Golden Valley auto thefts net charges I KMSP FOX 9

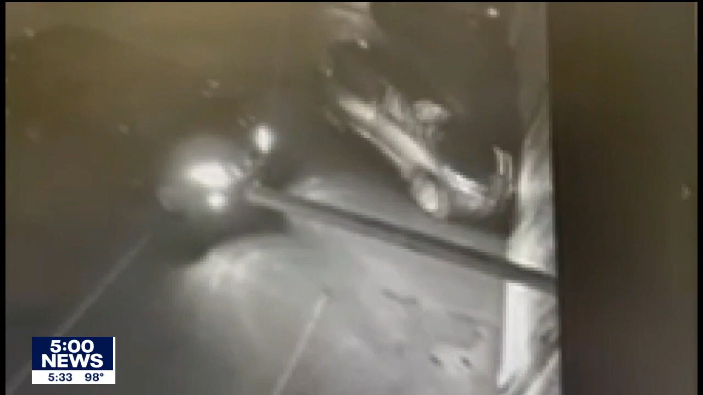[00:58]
Surveillance video taken from the Morey's Reconditioning Center earlier this month captured the thieves in action, ramming the garage door, then swarming inside.
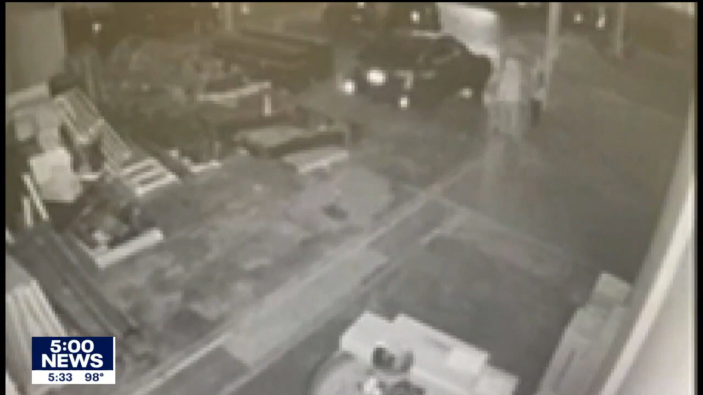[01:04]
And all they would make off here was seven vehicles, including a brand-new Maserati worth more than $120,000.